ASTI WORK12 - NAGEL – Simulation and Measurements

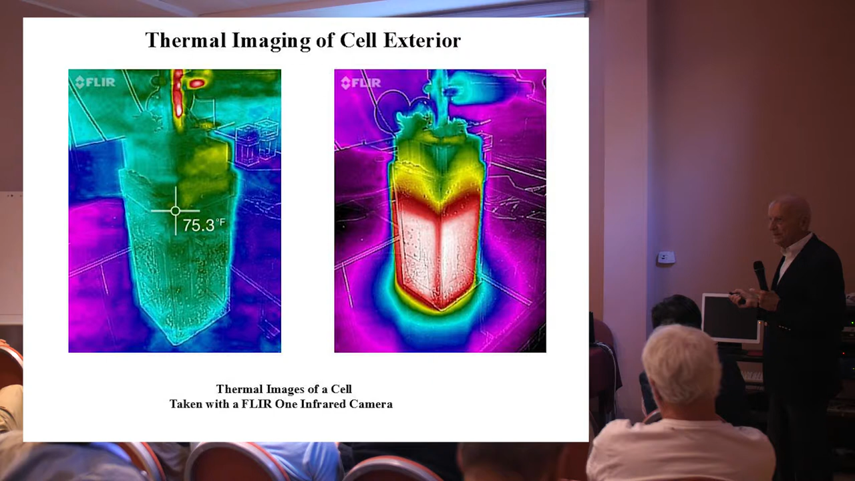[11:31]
On screen: spot 75.3°F
You see the temperature there. It's not very hot. And then you apply voltage, run it for a time, and you get a heat distribution. So, what I'm expecting to do is, by the time of the ICCF-21, to have finished this study.